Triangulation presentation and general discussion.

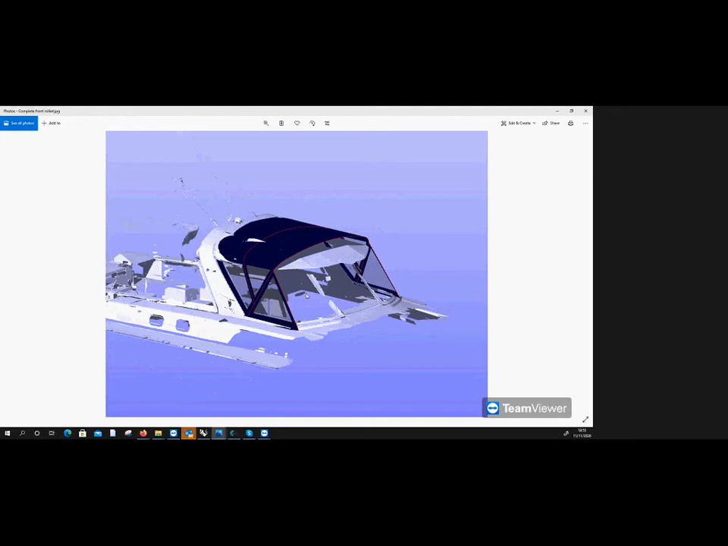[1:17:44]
the front rolls up three separate panels and we're able to you know to uh um to amend the design because we haven't bent nothing we haven't cut no fabric um this is all conceptual